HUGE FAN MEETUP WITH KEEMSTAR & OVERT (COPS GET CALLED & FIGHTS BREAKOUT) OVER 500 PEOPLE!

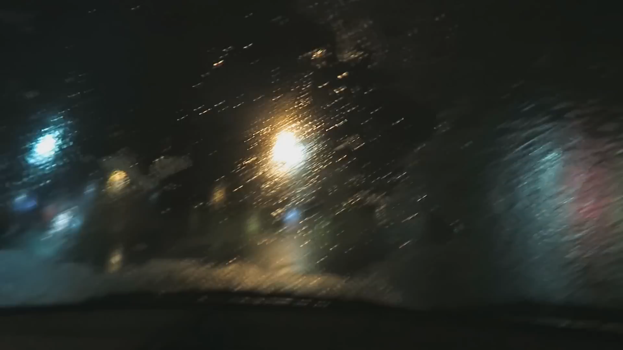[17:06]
We just got done with the meetup, and they had to use a hammer to get the ice off of this. Yo, tool.